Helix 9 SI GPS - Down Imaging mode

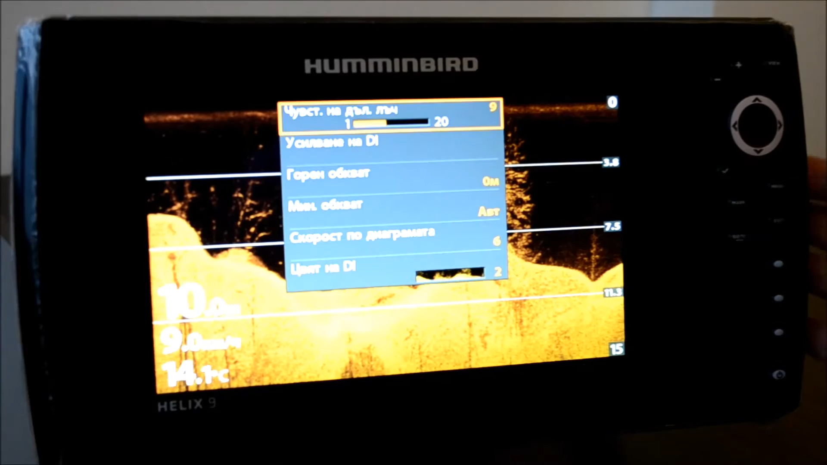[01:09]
Веднъж натискаме бутончето меню. Чувствителност на лъча.
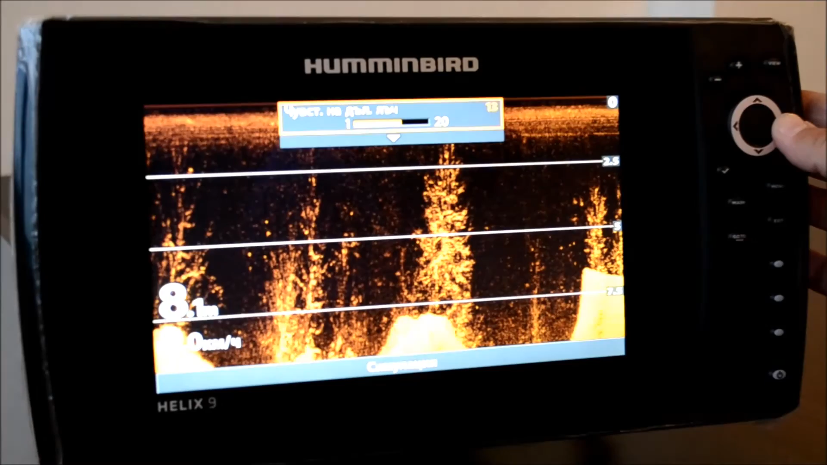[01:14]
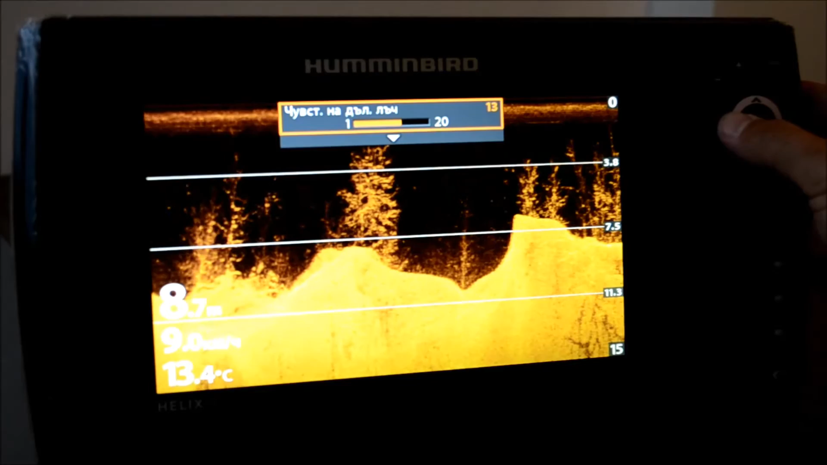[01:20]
On screen: water 13.4°C
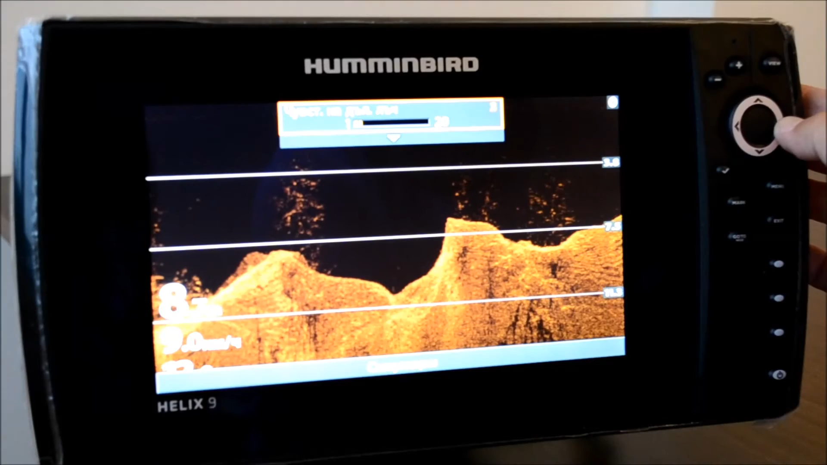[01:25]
Осилване на лъча. Тук има едно подменю за чувствителност. За контраст на изображението.
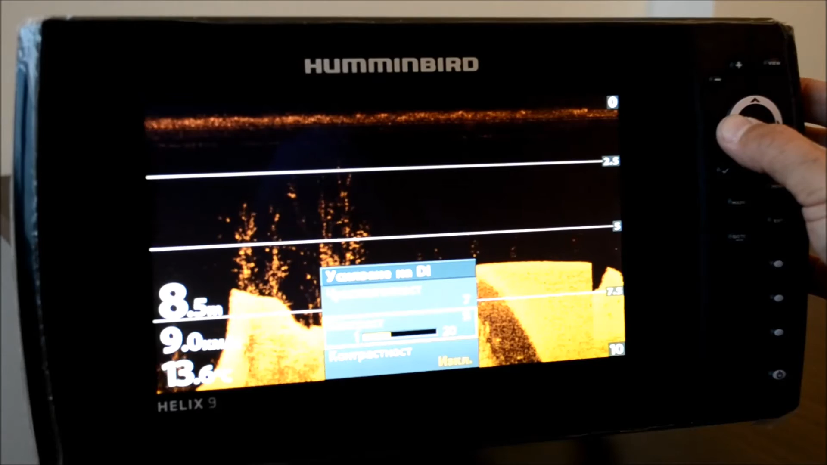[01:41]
On screen: depth 8.5 m, water 13.6°C
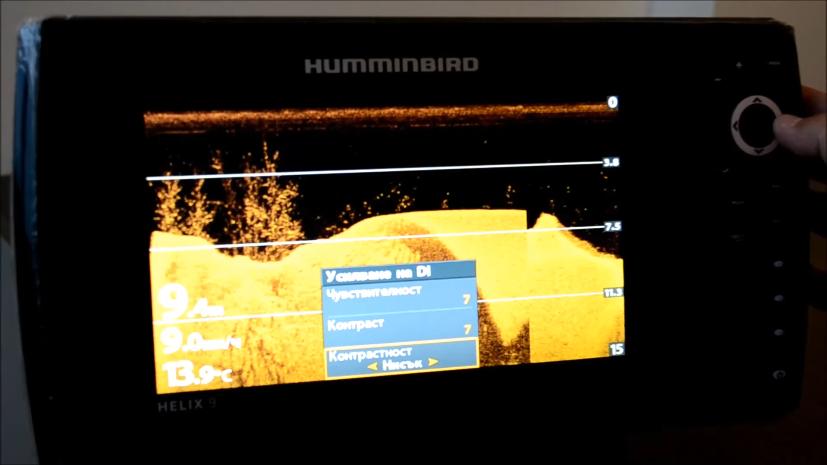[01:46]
On screen: water 13.9°C
и различни степени на тази контрастност. По-висока, средна, ниска или изключена. Може би тази ниска е по-разумна. Така.
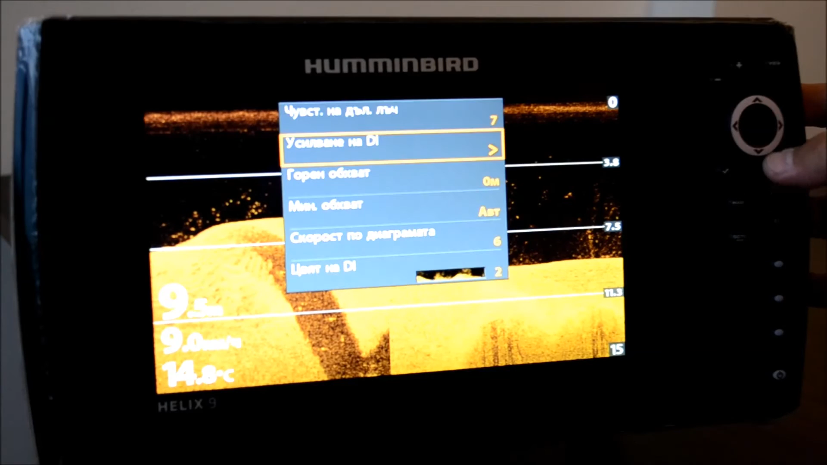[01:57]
On screen: water 14.8°C, speed 9.0 km/h
След това следва отново рейндж обхват, горен обхват и долен обхват на изображението.
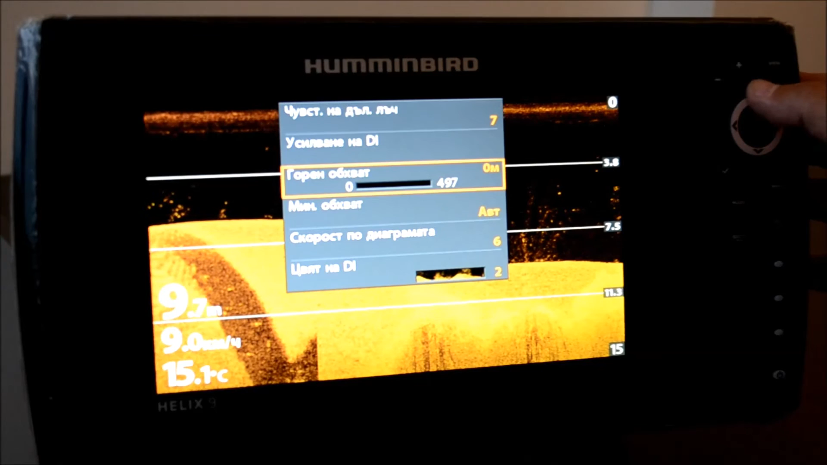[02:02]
On screen: water 15.1°C, speed 9.0 km/h
Разликата трябва да бъде поне 3 метра между тях.
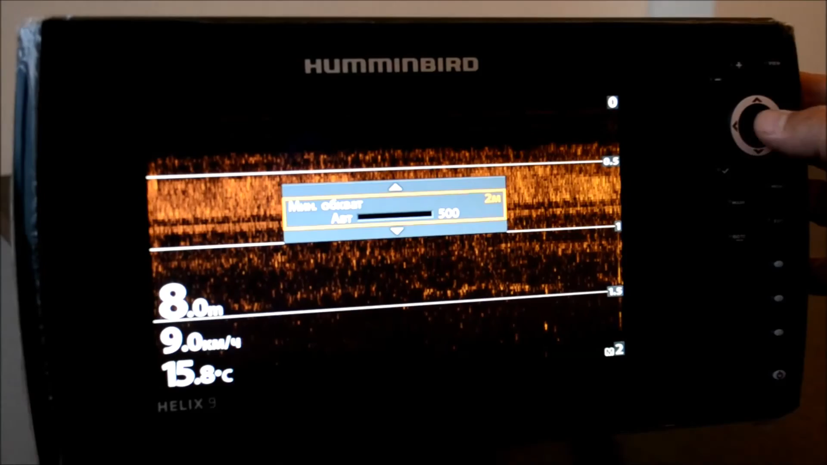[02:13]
On screen: water 15.8°C, speed 9.0 km/h
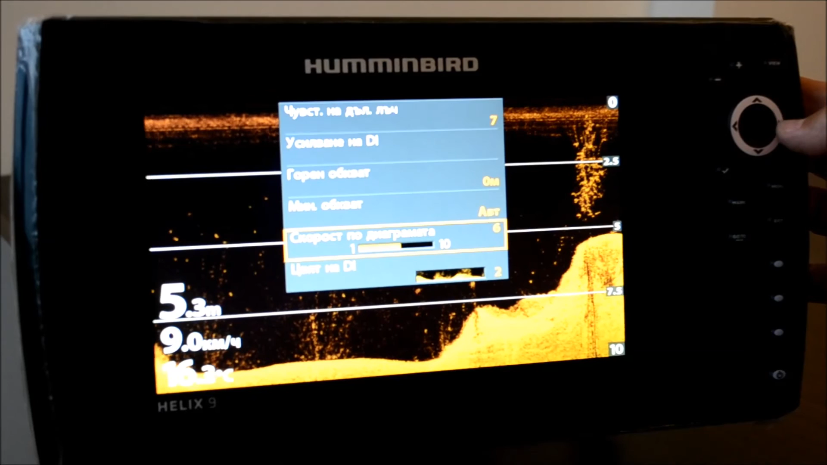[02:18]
On screen: depth 5.3 m, speed 9.0 km/h
Скорост на движение по диаграмата. На даун имиджинг изображението. Шест е предпочитано от мен скорост. Цветова палитра. Едно в синьо. Две в жълто.
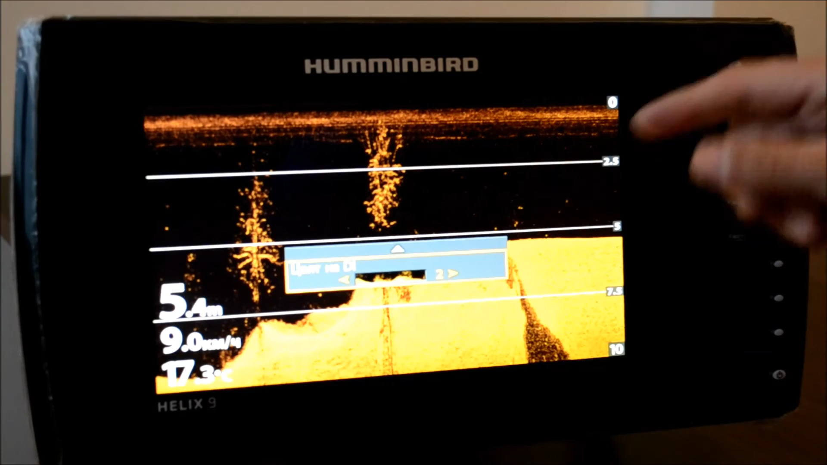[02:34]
On screen: depth 5.4 m, water 17.3°C, speed 9.0 km/h
Този цвет ми допада.
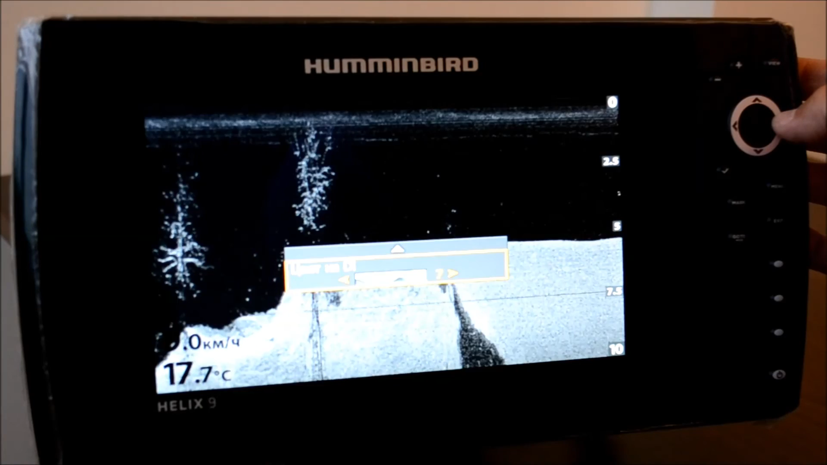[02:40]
On screen: water 17.7°C
Това също е хубаво. Седмия вариант.